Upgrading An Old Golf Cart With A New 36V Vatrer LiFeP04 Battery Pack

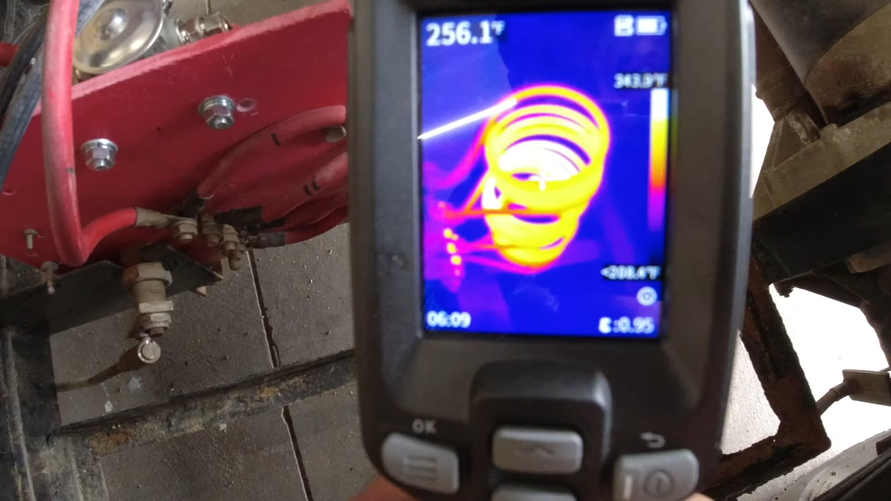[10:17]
On screen: spot 256.1°F
I've got my thermal camera here to show you guys just how incredibly hot those resistors get while driving this thing around, even for a short distance.